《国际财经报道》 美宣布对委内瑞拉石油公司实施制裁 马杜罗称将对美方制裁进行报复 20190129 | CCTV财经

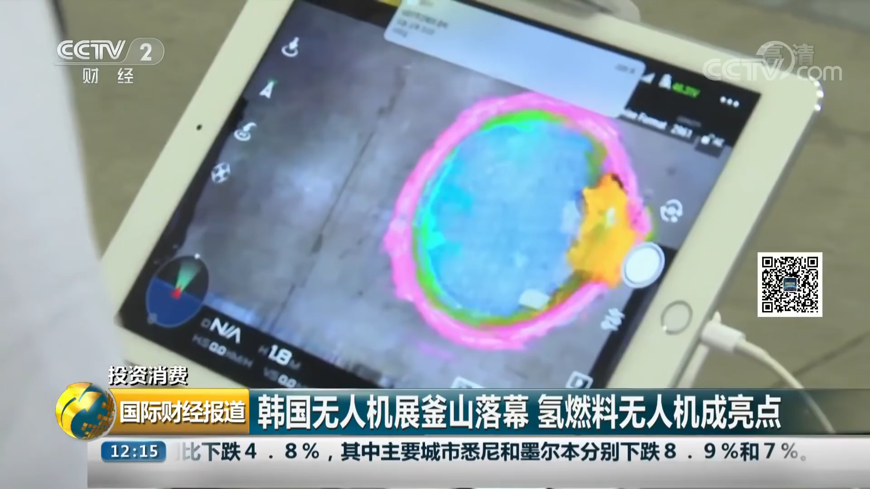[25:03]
人机则可以实施监测水中的温度水流变化等等为水产养殖提供参考